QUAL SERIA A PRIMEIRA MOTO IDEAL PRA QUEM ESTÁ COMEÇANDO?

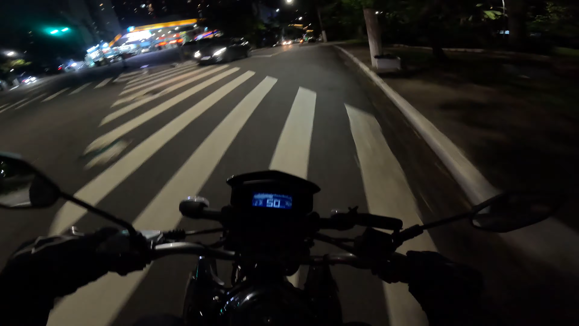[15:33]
Muitas e muitas vezes Com uma N-Max Branquinha que eu tinha É que na época Eu não filmava nada E era uma N-Max Da antiga Branquinha Tal Meu Vendi para um amigo Ele rodou para caramba Na motinha Nunca deu um BO Aí ele vendeu a moto Para um primo dele Agora E ele está com Uma N-Max Da nova Então Assim A CrossFit Vai te
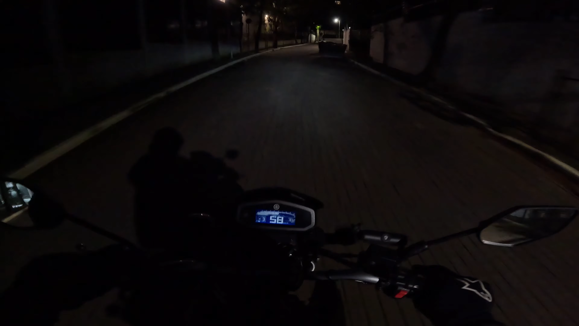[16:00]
atender Muito bem Para você Que pega Rua mais Esburacada A moto é perfeita Na minha opinião Perfeita A moto não bate nada Não faz um barulho Não Meu Passa em qualquer lugar Ah O trânsito está bloqueado Você precisa Não é que você vai fazer De zoeira Tá Mas você precisa Subir na calçada Por exemplo Ah Vou subir na calçada Aqui Para sair ali Na frente Meu Vai embora Vai embora Nem sente